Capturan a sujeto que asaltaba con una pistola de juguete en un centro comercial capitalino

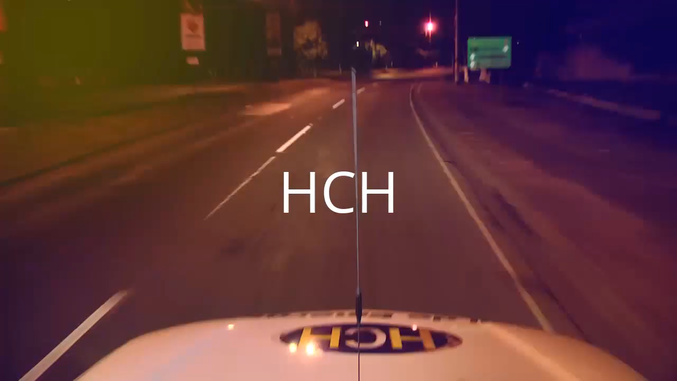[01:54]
En nuestro monitoreo por diferentes calles y avenidas de la capital, la SIDE solitaria lucía la ciudad durante la medianoche y madrugada de hoy martes.